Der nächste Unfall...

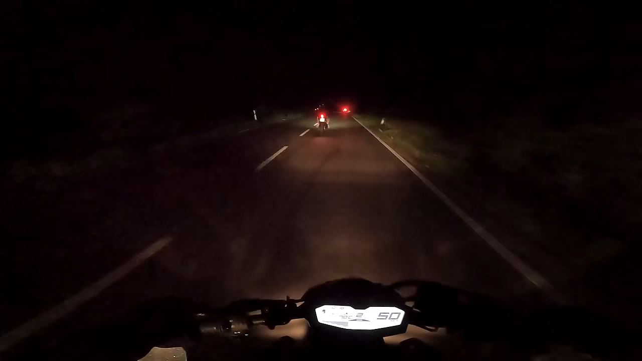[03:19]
Ist der Vater von Dings noch da wenigstens? Ja, guck doch mal, da steht er. Er ist da draußen links. Dem gehört ja 7, ist es anders?
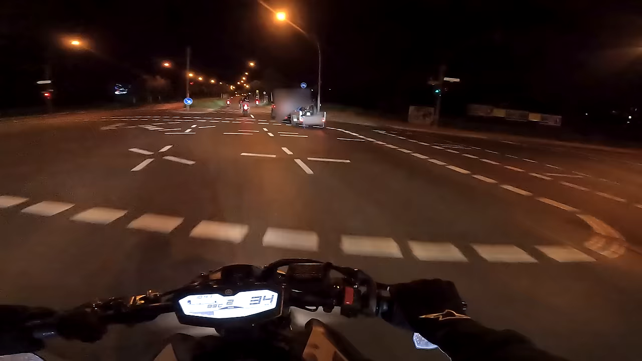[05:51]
Der ist rausgerutscht. Keine Show hier. Alles gut, keine Show, die Karre hält. Oh Leute, wobei die ist schon... Oh! So Leute, der erste Gurt ist weg. Ich hab's auf Cam.
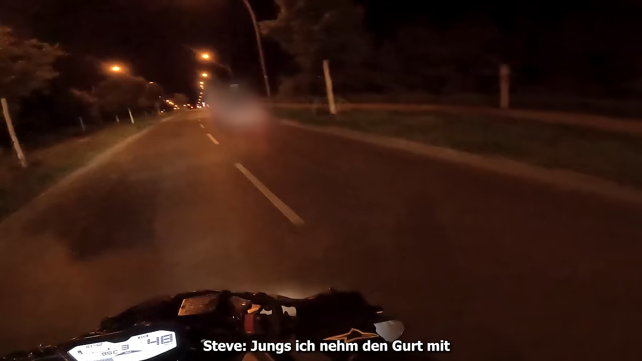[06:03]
Stimmt den Gurt mit. Werf den einfach so auf die Karre drauf. Fahr jetzt neben die Karre und werf den einfach.
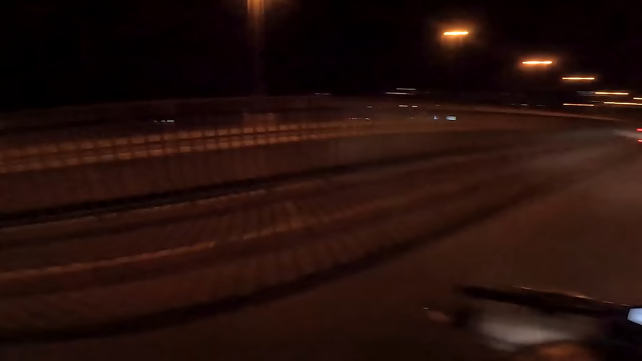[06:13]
Ich sag ehrlich, der Vibe ist aber schon geil mit den ganzen Bikes und dann noch dem Bike auf dem Anhänger.
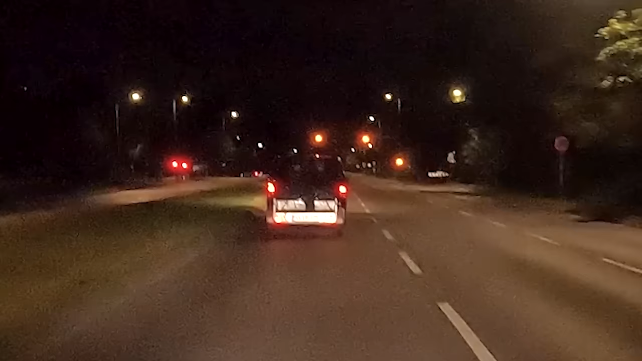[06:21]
Alter, das Ding ist so am Wackeln da hinten, Junge. Ein Huckel und das ganze Hinterrad ist in der Luft.